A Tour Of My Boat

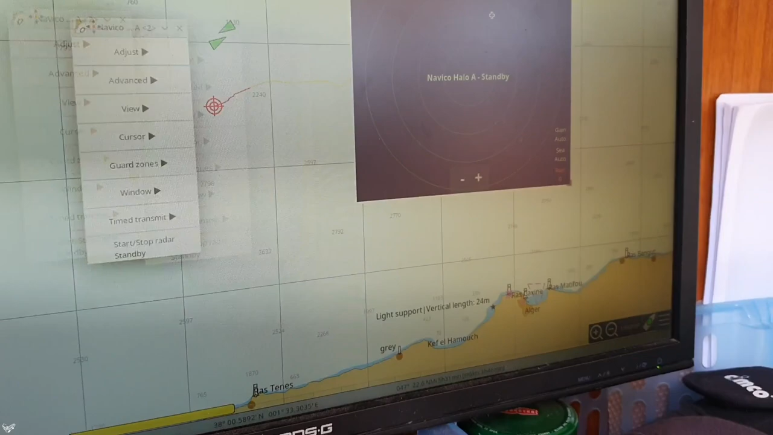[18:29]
and here i have the radar screen so actually um i can i could i could even open the radar can even in parallel open two screens
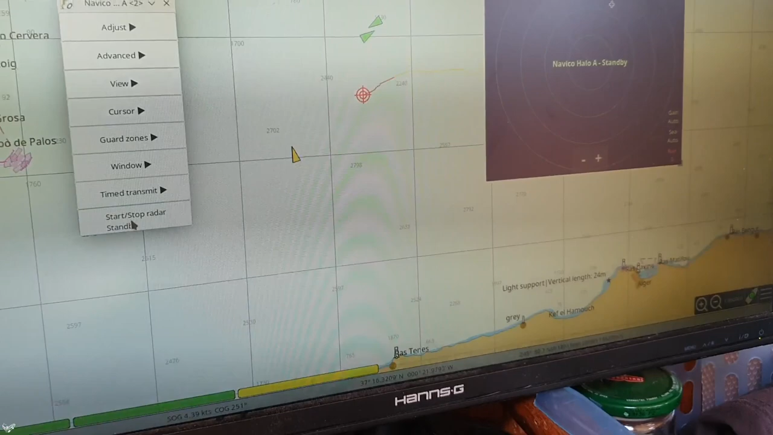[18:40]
with two different ranges i start stop it here and then it starts transmitting
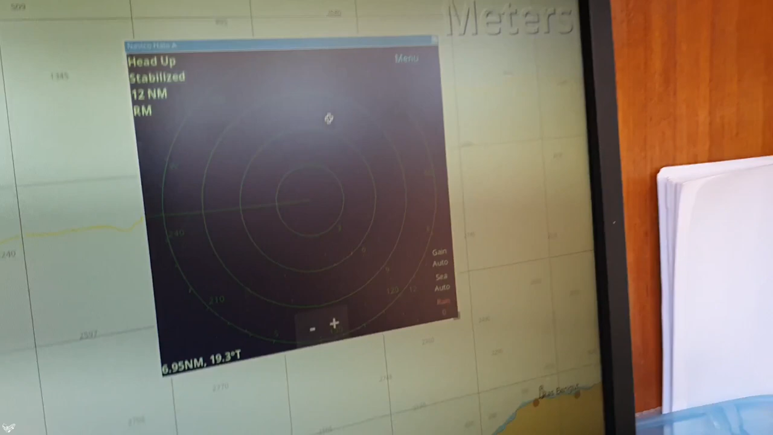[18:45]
actually since there is not much out here we will not see anything um most probably so yes here it's really tiny you probably can't see
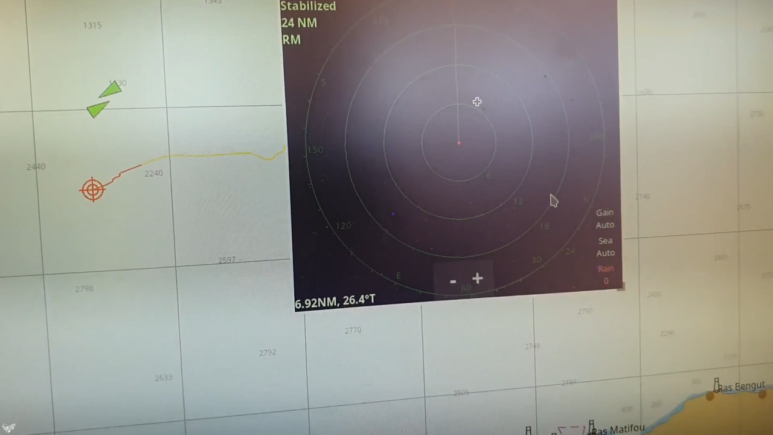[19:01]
it it's not very visible but if i go these these two
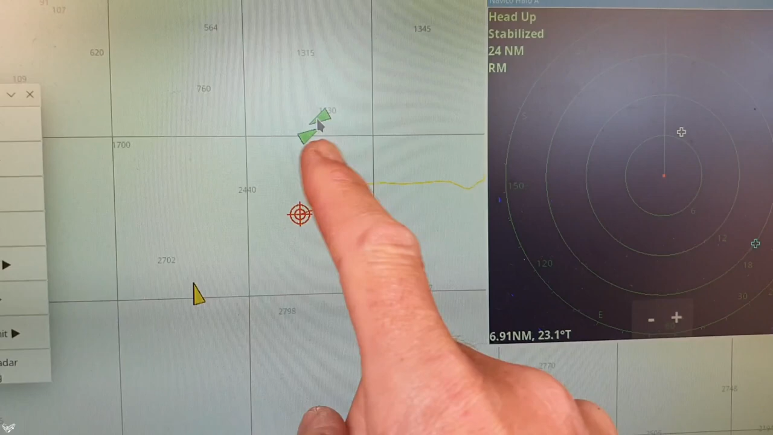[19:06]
vessels here actually uh could be visible here on the radar uh
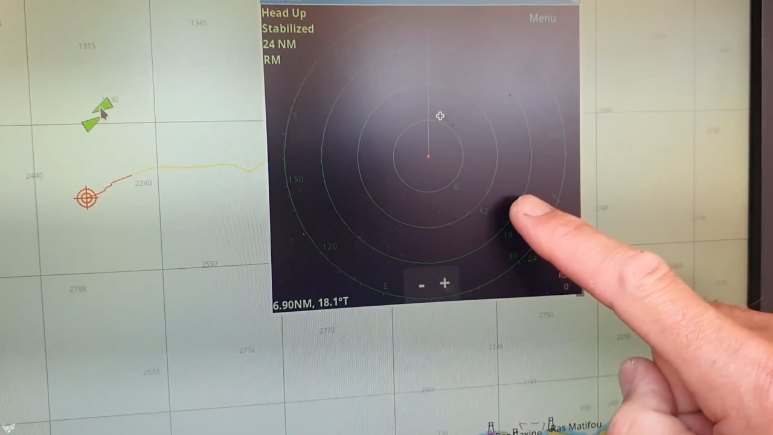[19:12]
you won't see it but some at some time here i can see now this dot here uh however that's pretty far away so according to the
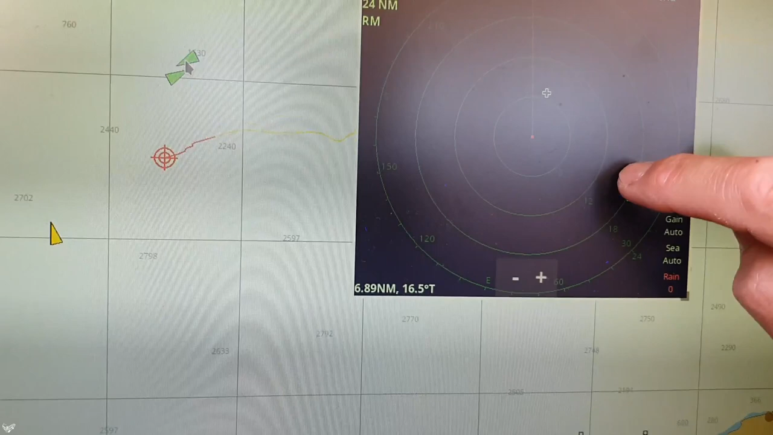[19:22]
radar that's about uh 16 nautical miles away so that's pretty far um and uh i'm more interested in in
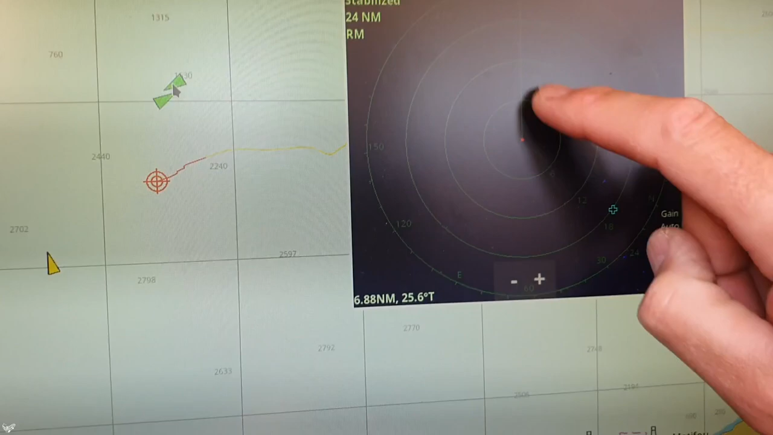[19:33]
uh within targets in in a lower range so i'm currently at the 24 nautical miles range so the whole the the outer ring here is uh 24 miles uh
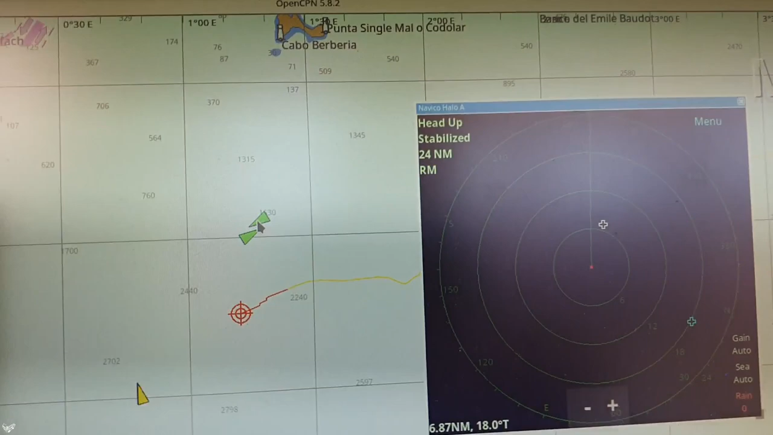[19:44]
i can zoom in a little bit let's see i go here to eight nautical miles